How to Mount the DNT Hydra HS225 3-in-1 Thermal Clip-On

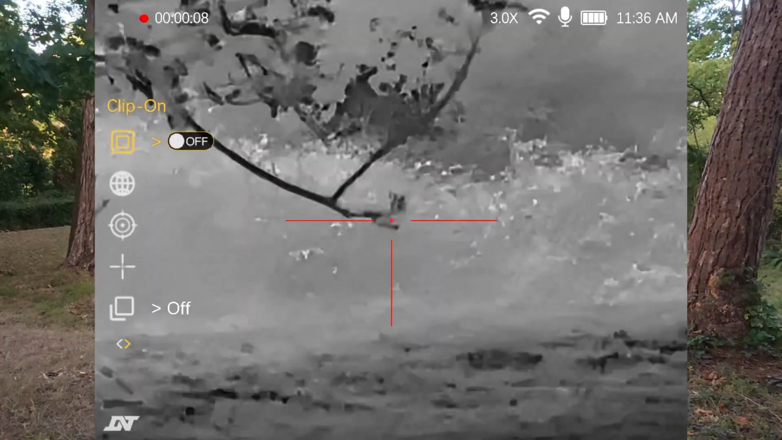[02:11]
We've got clip-on highlighted so we short press of the menu button and that will activate clip-on mode.
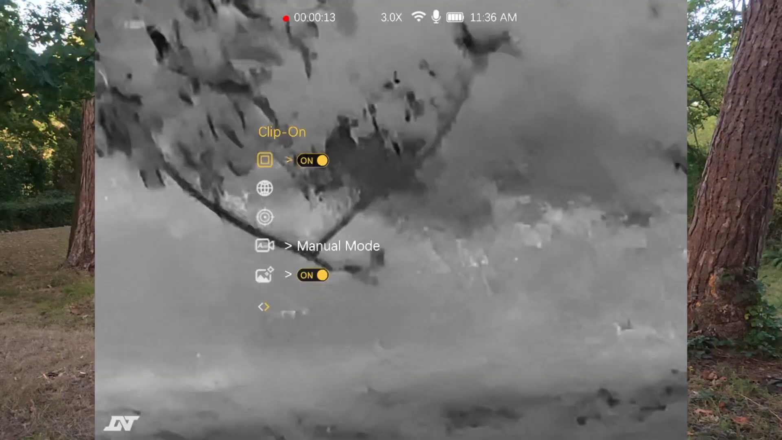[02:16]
And you'll notice the menu and all of the screen information moves more centrally within the screen.
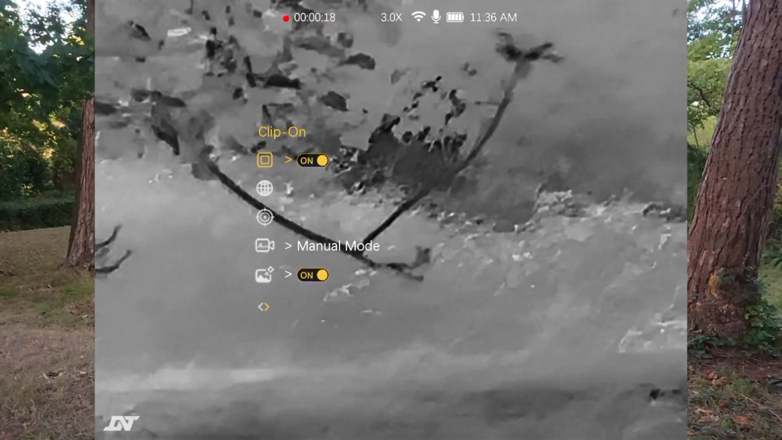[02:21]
We can now switch the unit off. Now that we've got the Hydra configured in clip-on mode we're going to carry on with the rest of our fitting.
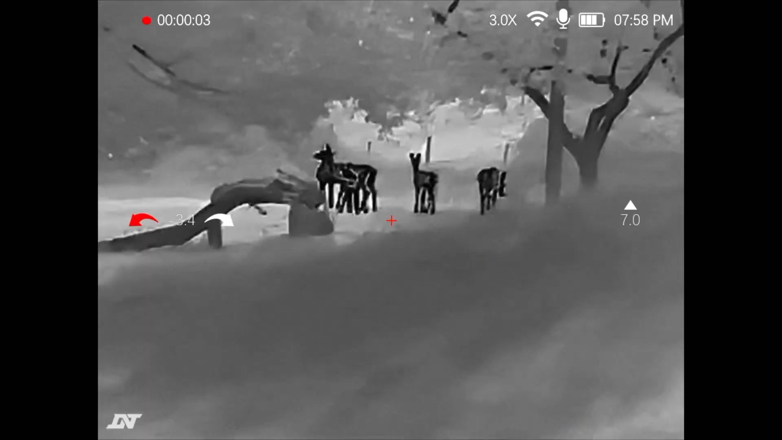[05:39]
Okay so as you can see we've got all the deer just happily going about their business.
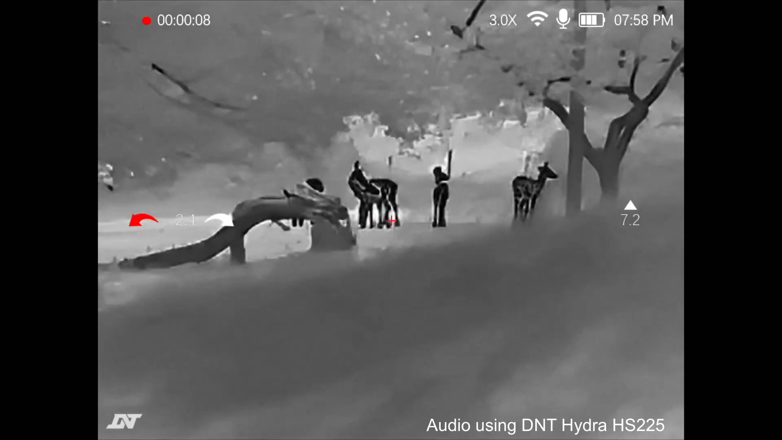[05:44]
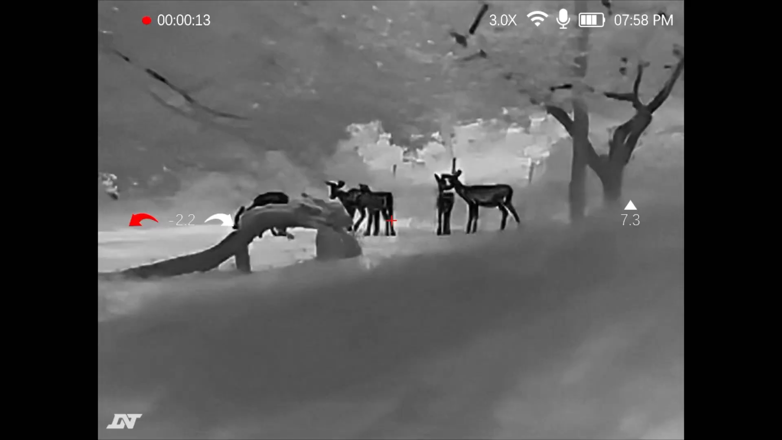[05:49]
So let's talk through all of the different things that you can see on the screen. So in the top left you can see the recording indicator and the elapsed time.
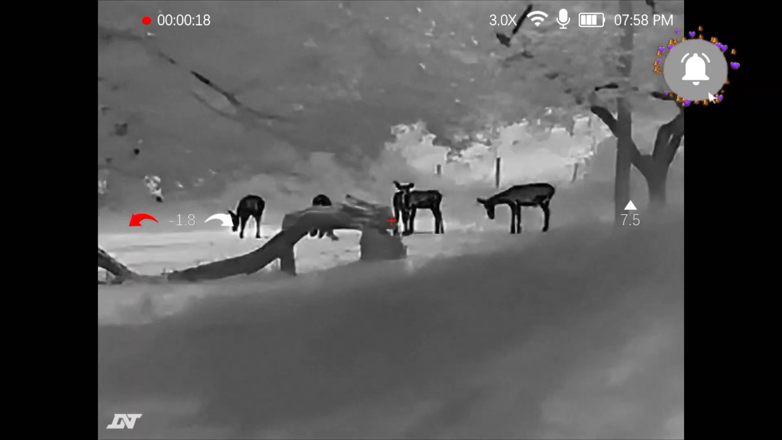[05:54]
Then you can see the zoom. It's on three times.
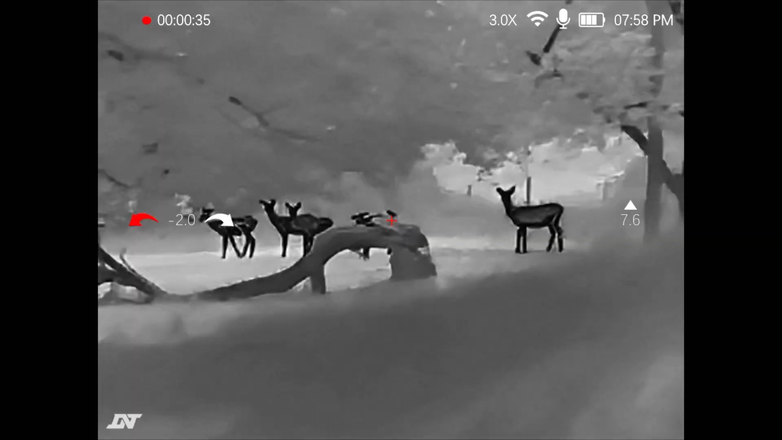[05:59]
If I press the zoom button you can zoom from four and a half, six,
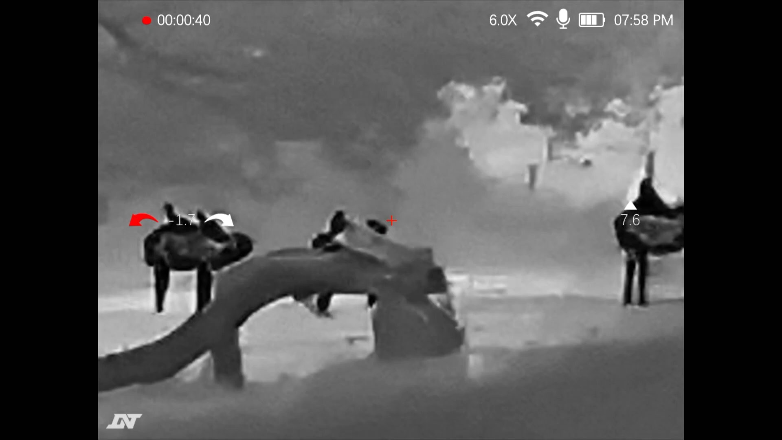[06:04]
nine and then 12 times.
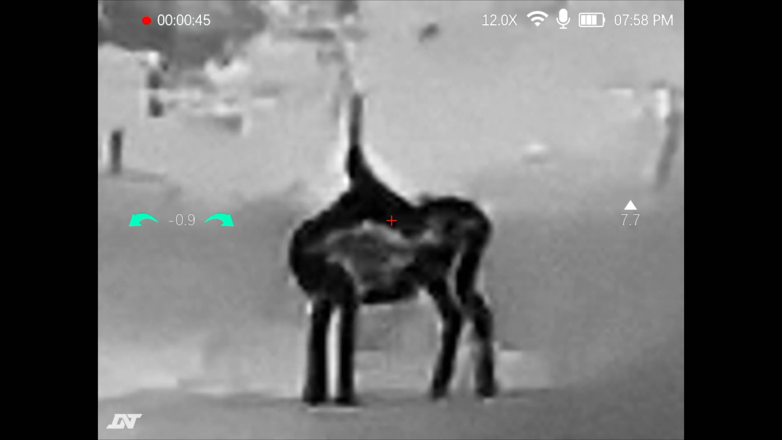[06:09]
And then if we press it back again we go back to three.
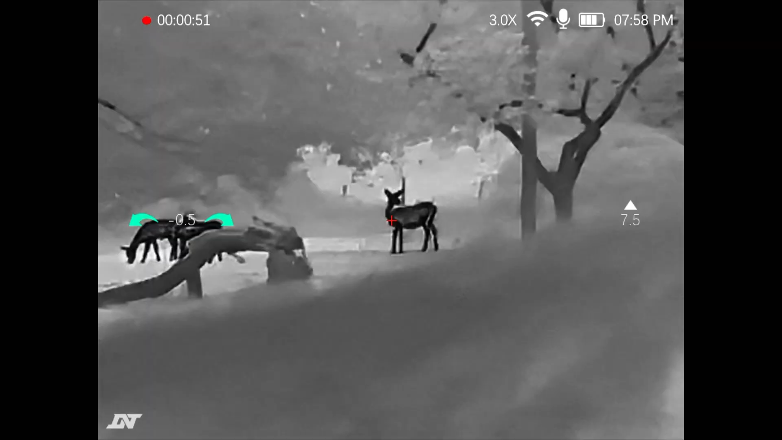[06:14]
You can see that I've got the wi-fi on the device switched on and the microphone on the device is on.
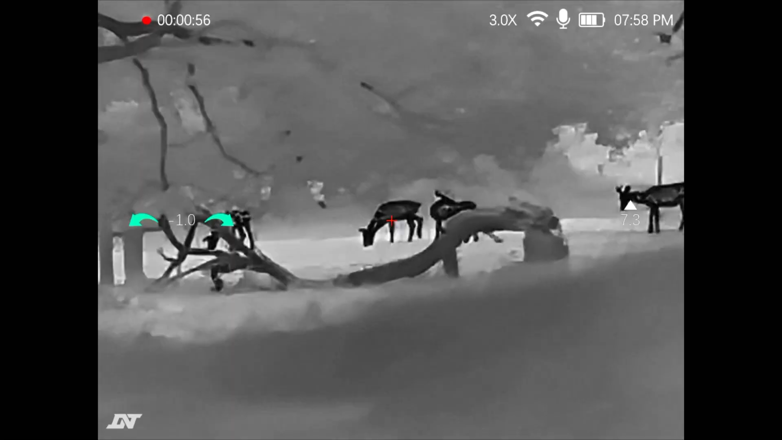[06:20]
The battery has got three bars and you can also see the time in the top right.
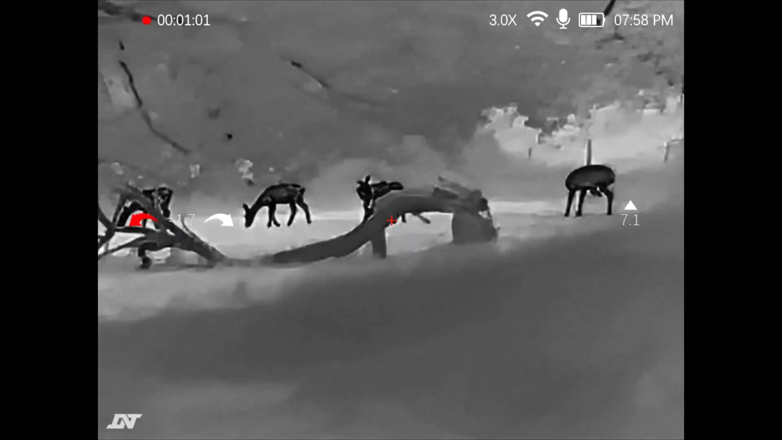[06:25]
So moving down to the middle of the screen you can see a cant indicator.
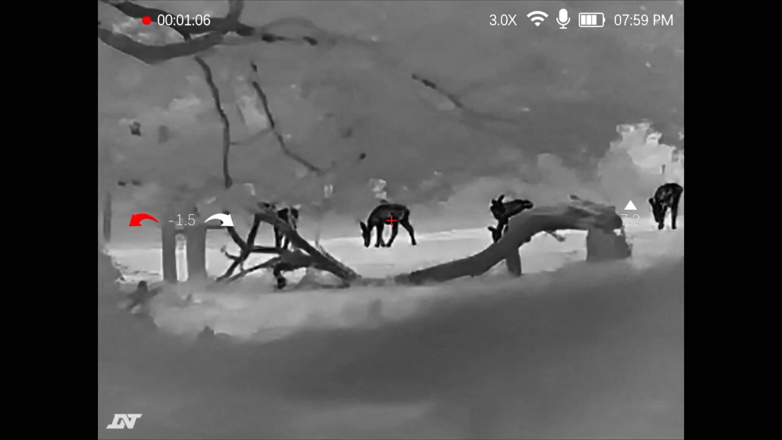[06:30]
So you can see I'm canted over to the left. Green means I'm in the middle, I'm level.
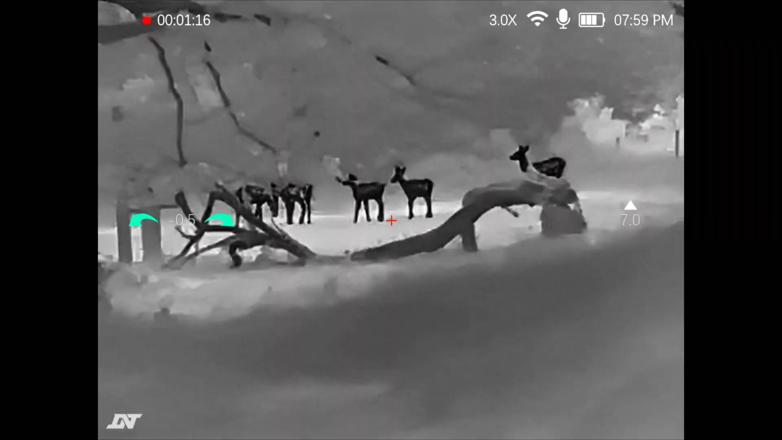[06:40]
And then the right you can see that you canted over to the right. I've got the crosshair in the middle or the reticle in the middle of the screen.
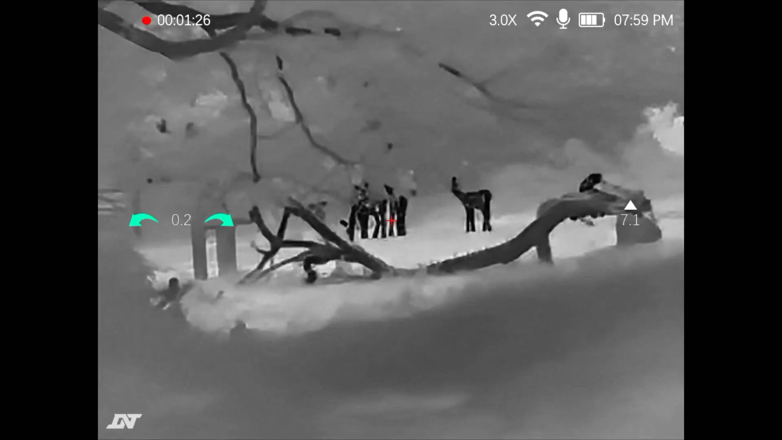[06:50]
I've just got a simple cross. And then I've got the barrel or the device angle.
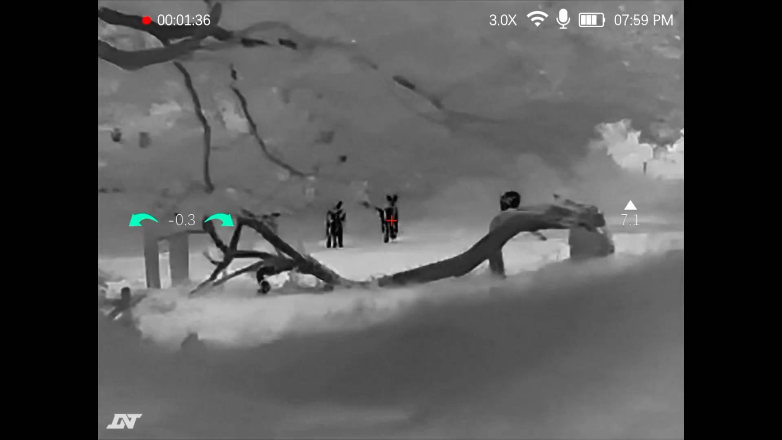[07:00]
So this is pointing up here. So let's cycle through each of the different colour palettes.
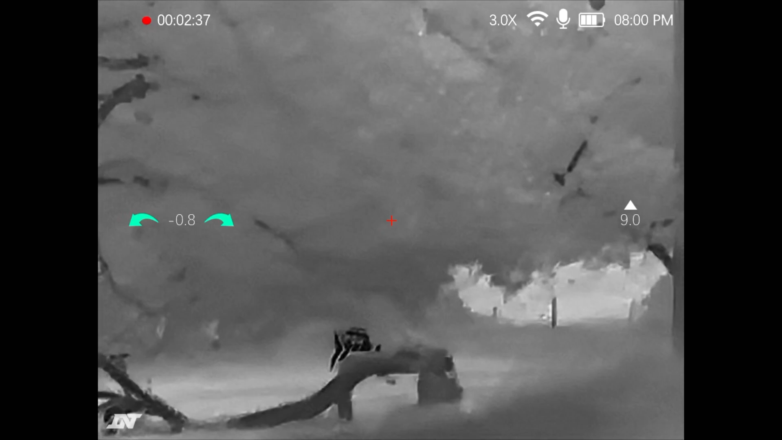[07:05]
So short pressing the menu button.
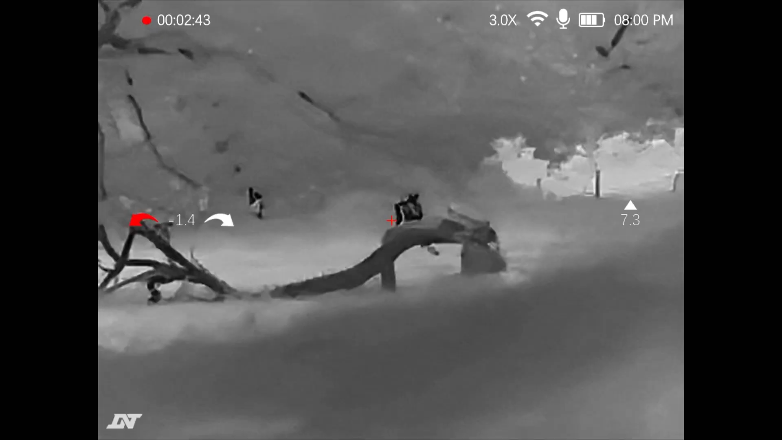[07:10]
Go to red hot.
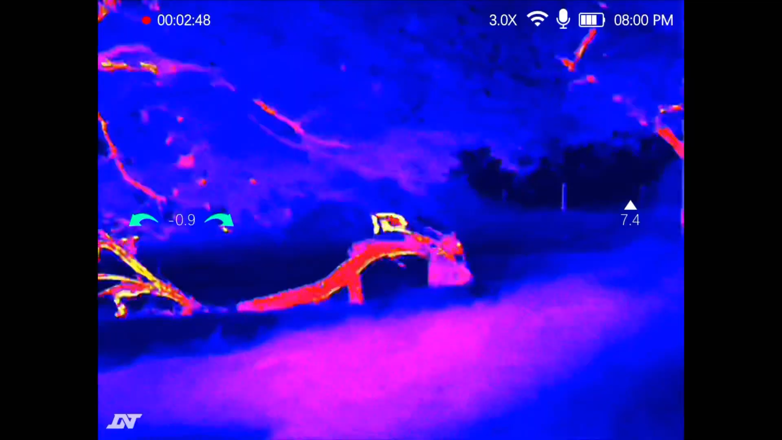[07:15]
So in red hot the hottest parts or the hottest parts of the image will look yellowy red.
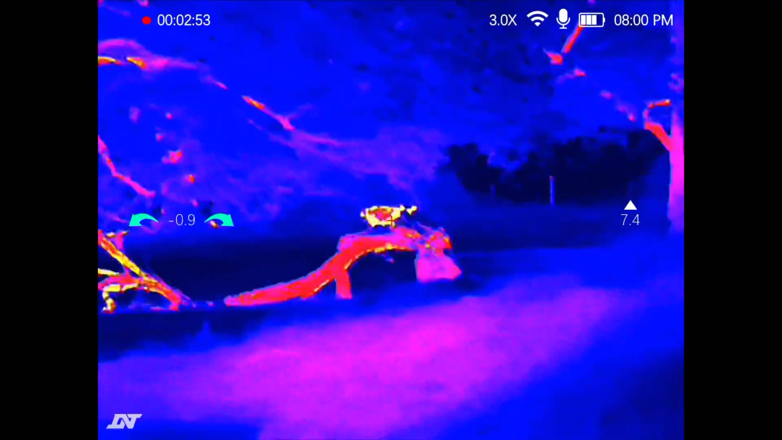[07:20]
And the colder will be blue and dark blue.
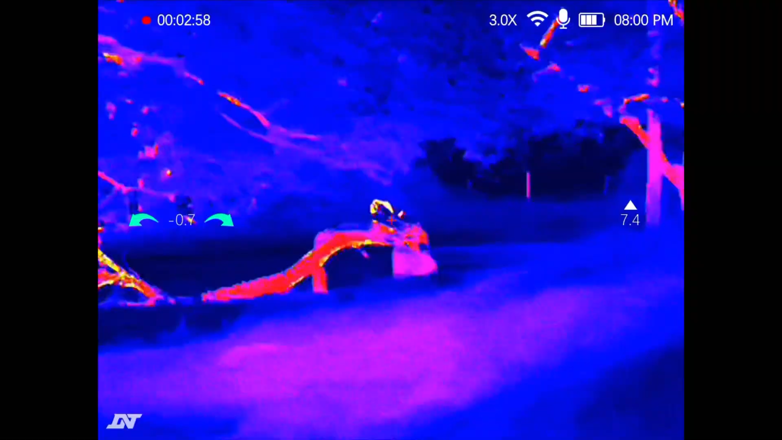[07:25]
Then we have iron hot.
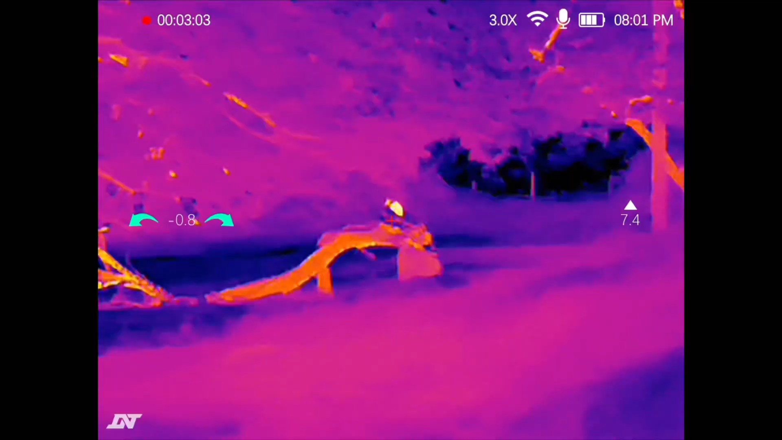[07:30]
So iron hot shows temperature differences.
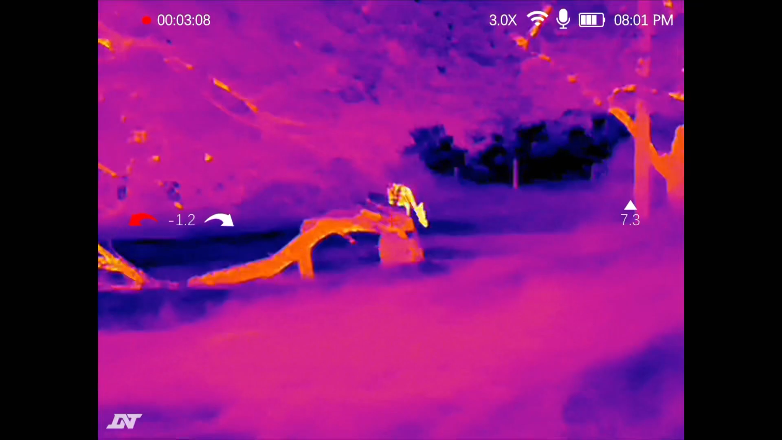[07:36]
And again the highest temperature difference is yellow and red. And then the cooler objects will appear darker.
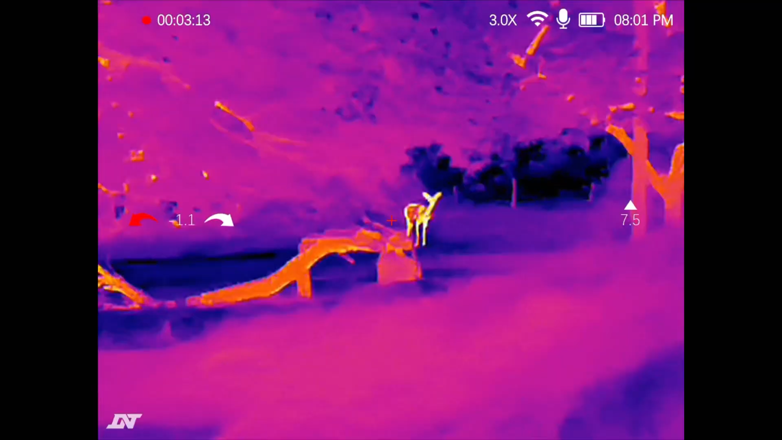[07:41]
So blue or black.
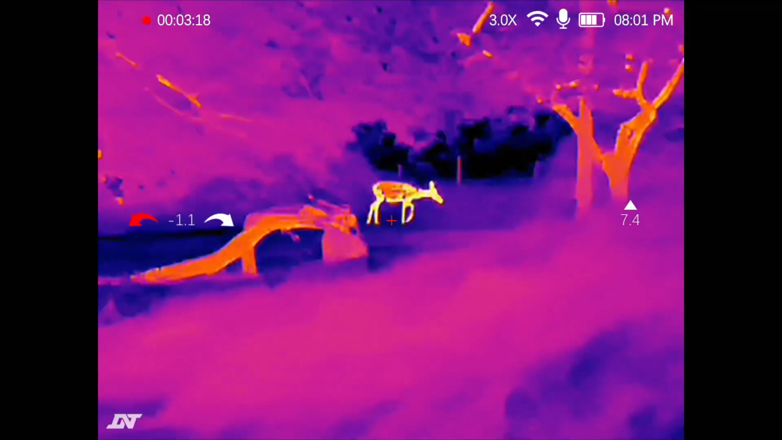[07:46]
White hot. The hot or heat source will appear white.
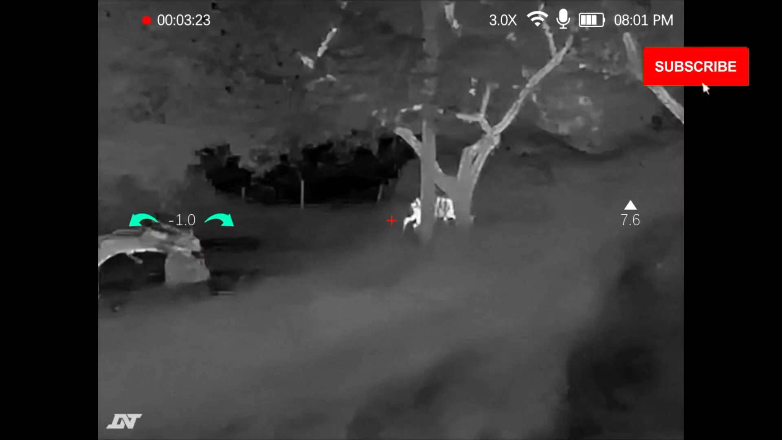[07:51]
So the warmer it is the whiter it will be.
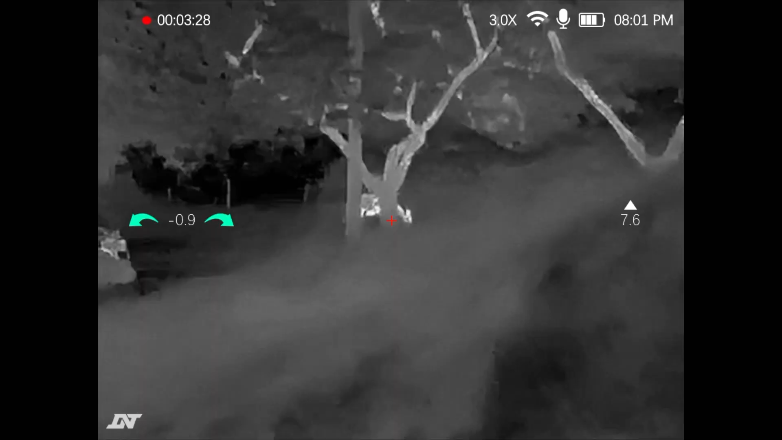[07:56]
And then black hot is the invert of white hot.
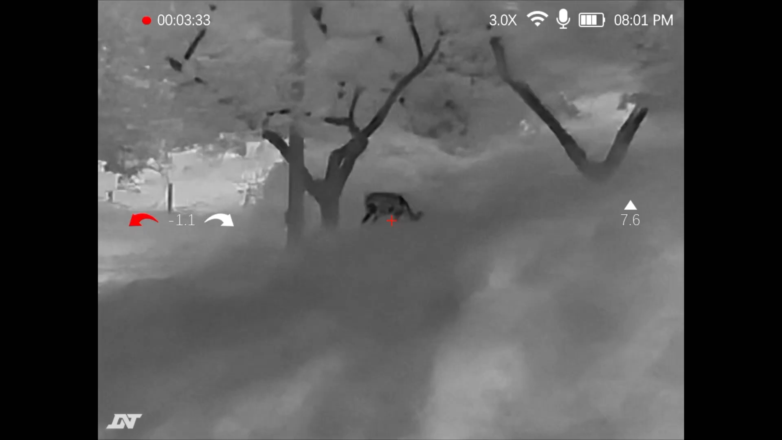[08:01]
So as you can see our deer is looking much darker in colour.